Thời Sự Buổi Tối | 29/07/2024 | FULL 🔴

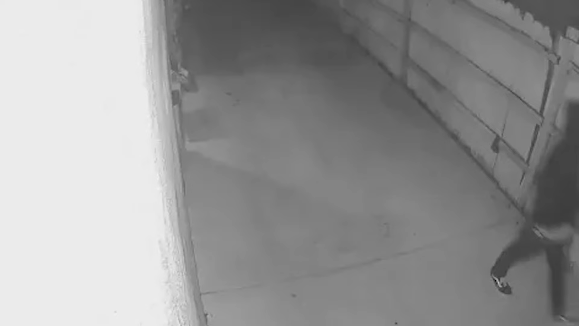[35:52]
Các vụ đột nhập xảy ra vào sáng sớm, theo cảnh sát từ bộ phận của sở Cảnh sát Los Angeles,